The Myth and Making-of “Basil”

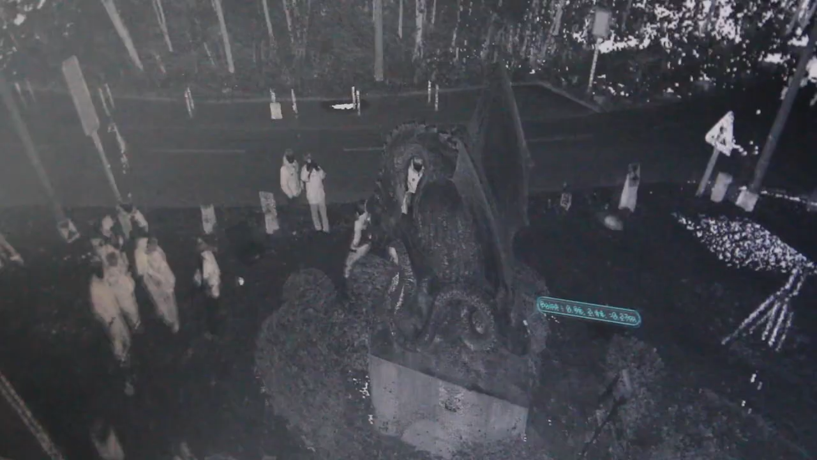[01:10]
Und so wird eigentlich die Figur dreidimensional erfasst, dass man aus diesen Punkten ein komplettes 3D-Modell machen kann.